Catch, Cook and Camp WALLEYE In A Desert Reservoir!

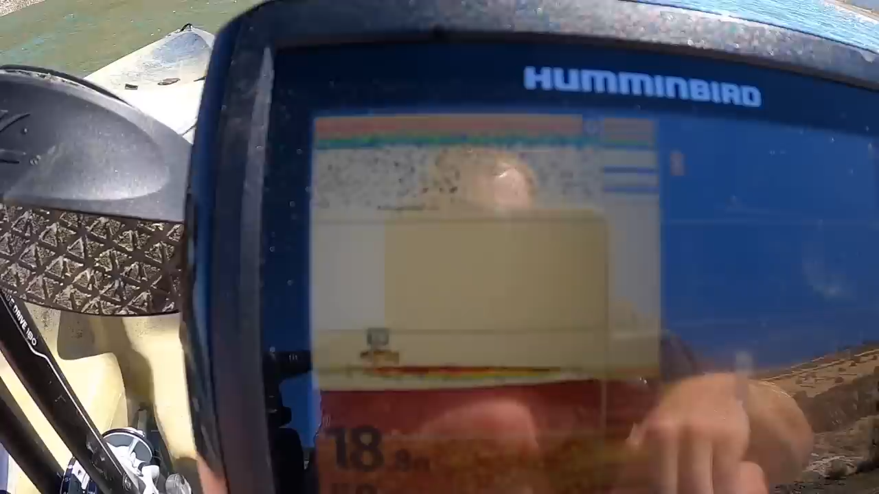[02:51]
You see there's a fish right there, and see that little line along the bottom? I'm thinking that's our perch,
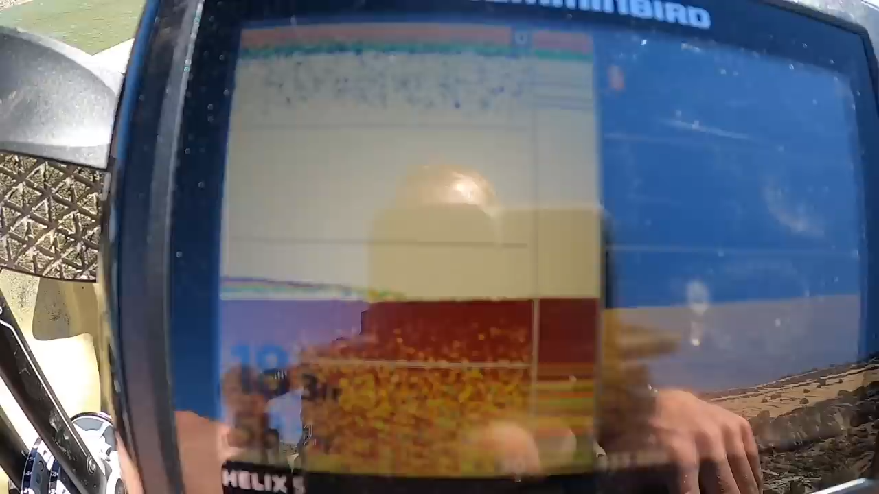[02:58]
and those might be the bigger the walleye that you see hanging out like above that line. There's at least one there.